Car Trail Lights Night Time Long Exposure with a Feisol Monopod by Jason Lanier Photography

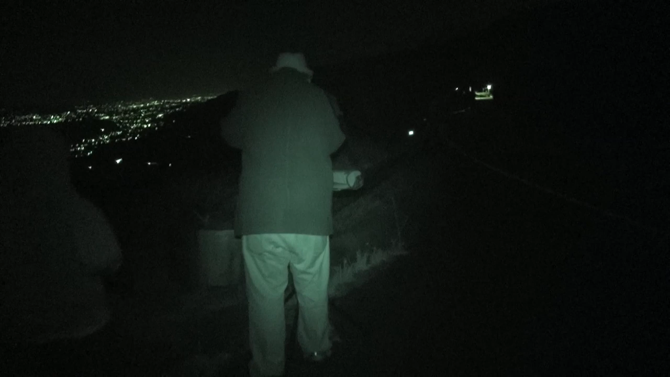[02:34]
I don't know because when I take a picture it is black.
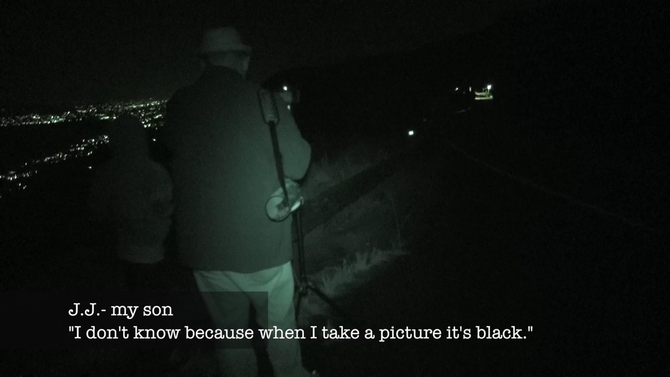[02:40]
Yeah. That is what I did when I was a kid.
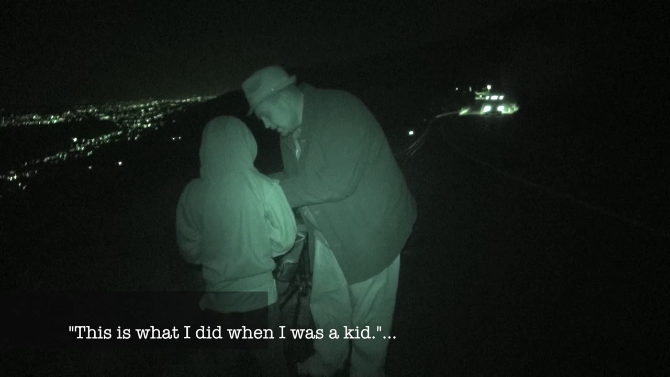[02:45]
Go put it on a rock so it will stay really still and then you can get shots okay.
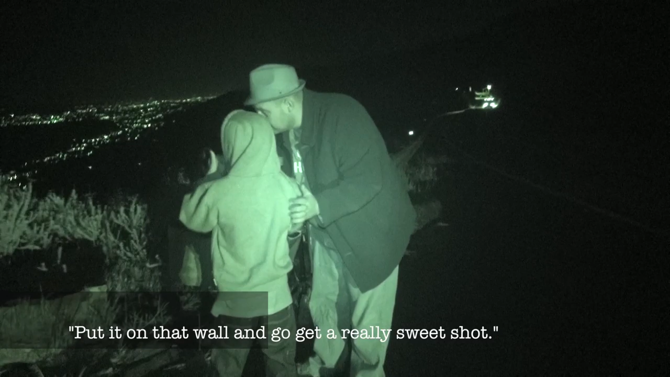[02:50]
Put it on that wall and you will get a really sweet shot.
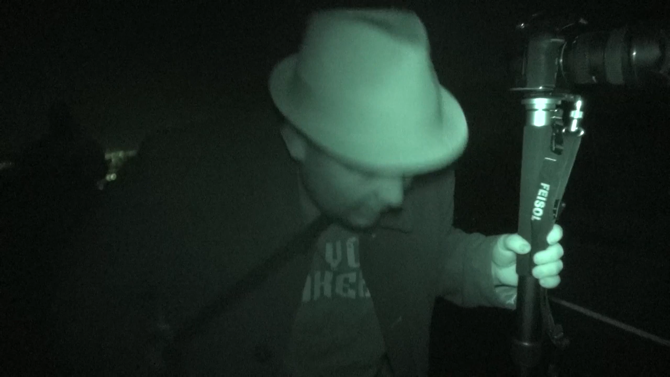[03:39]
But I did adjust some of the settings, some of the angle and pitch of the shot just based
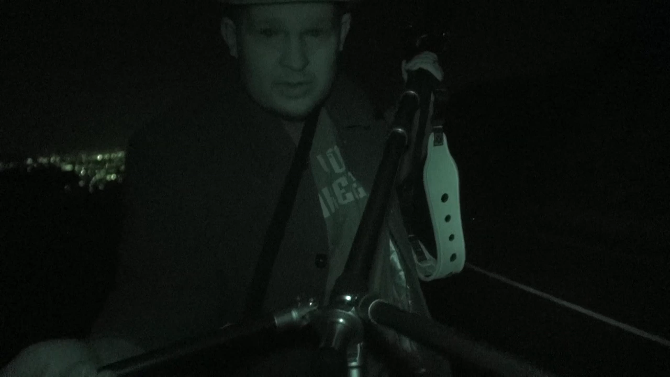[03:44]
with moving the actual legs up and down which gives me some tilt which helps to level out the surface on the bottom. But I am not saying this completely replaces a tripod but if you had one piece of sticks, if you had one set of sticks that you could take that is incredibly light that serves a dual purpose of a monopod and a tripod, you can do it with this. It is not going to do everything a tripod can do but the fact that it is taking shots at 6 seconds in a good breeze outdoors,
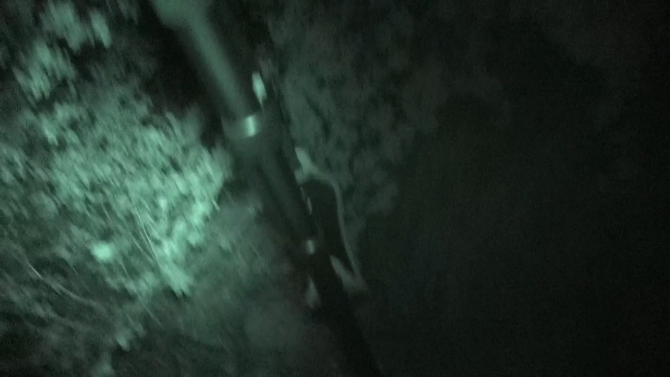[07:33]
So the tripod is on very uneven footing. Or the monopods on very uneven footing.
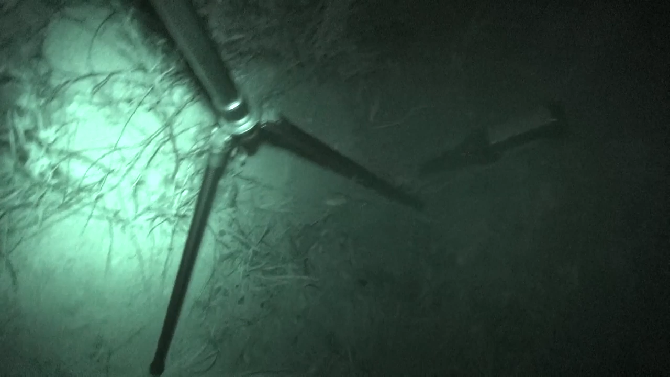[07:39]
I just brought that leg in to compensate. And we will see what we got.